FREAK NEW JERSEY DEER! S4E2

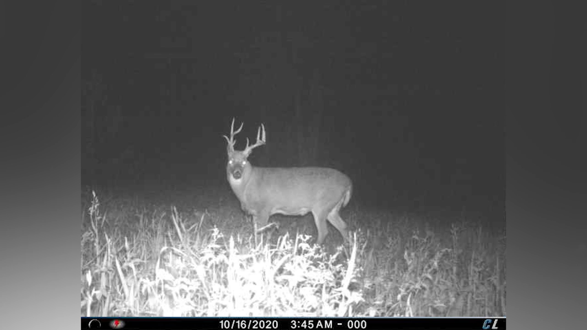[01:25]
I think he looks like an absolute dinosaur. He's at least five and a half years old. I mean, he's not real pretty up top.